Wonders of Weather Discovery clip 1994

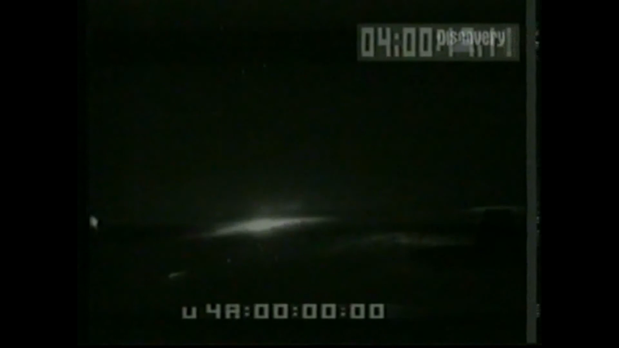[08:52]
This research footage was taken above the massive lightning storms of the American prairies. Scientists have nicknamed these flashes sprites. They're almost too faint to be visible and last a fraction of a second. They're ten miles wide and reach over fifty miles straight up from the top of the storm. Nobody yet knows what they are or how the storm creates them. Their power and their effect on the atmosphere are still mysteries.